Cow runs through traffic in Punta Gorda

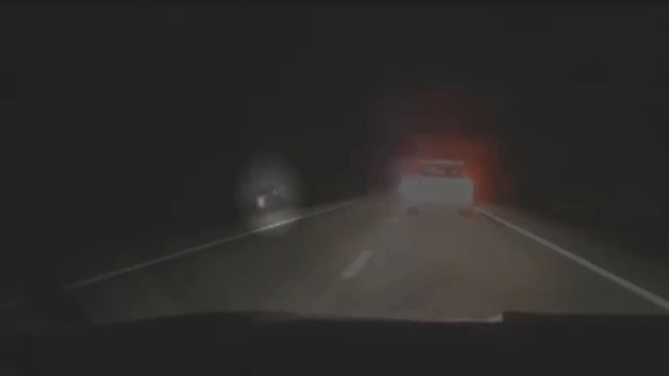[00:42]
There was a car coming towards us head-on. I was honking my horn because I'd seen the headlights of the other car coming, so I was just trying to maybe get their attention. I'm pretty sure I flashed my lights, too.
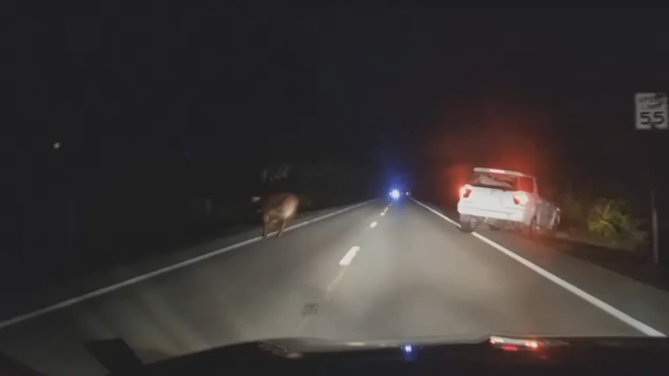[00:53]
While filming, Michael Camiso tried to stay out of the cow's path.